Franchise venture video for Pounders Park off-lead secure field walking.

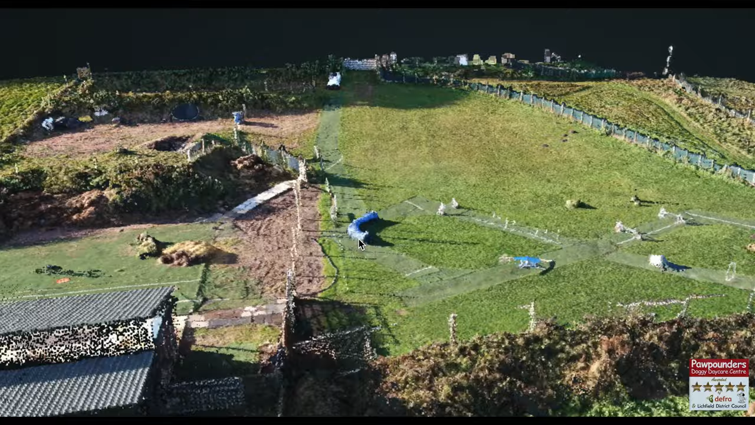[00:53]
Now this helps with the planning proposals and then allows potential customers to see a virtual tour of the park itself prior to visiting, so giving them a good view of what we're up to.